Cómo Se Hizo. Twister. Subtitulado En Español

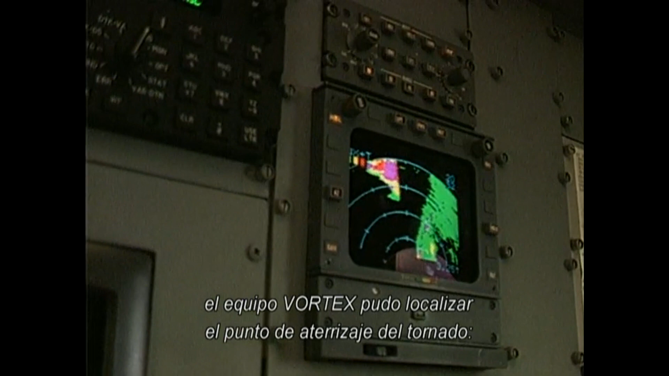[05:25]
the Vortex team was able to pinpoint the tornado's touchdown, a terrifying place where in the middle of the day, it looks like night.
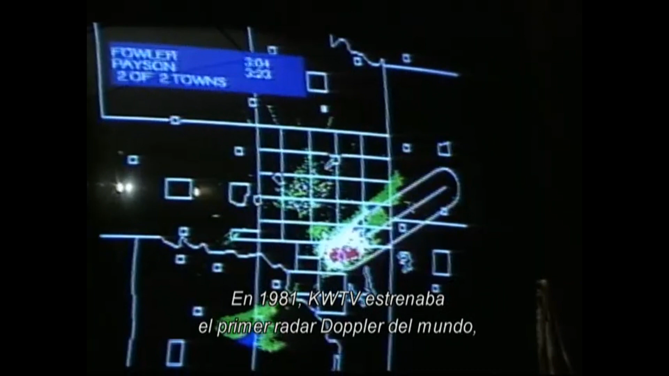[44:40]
at a time when it was still experimental at the National Weather Service.
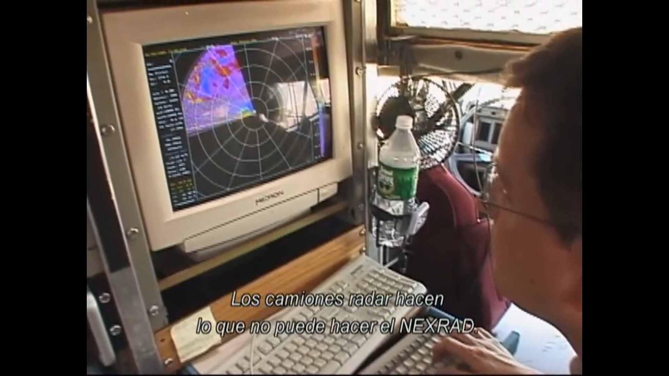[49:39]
Instead of waiting for the storm to come to the radar, they take the radar to the storm.
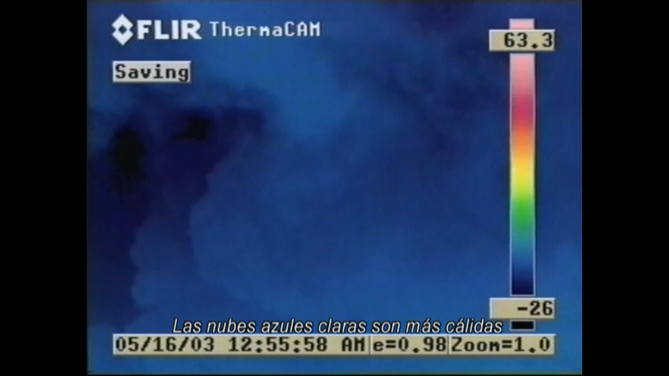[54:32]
are revealed to be warmer than the dark blue sky surrounding them. The heat energy inside the clouds is the fuel that drives the storm.